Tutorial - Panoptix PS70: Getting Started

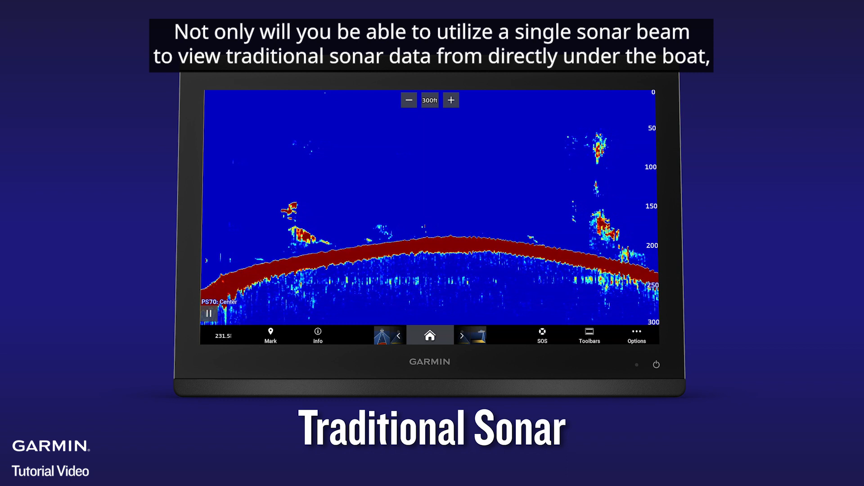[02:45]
Not only will you be able to utilize a single sonar beam to view traditional sonar data from directly under the boat,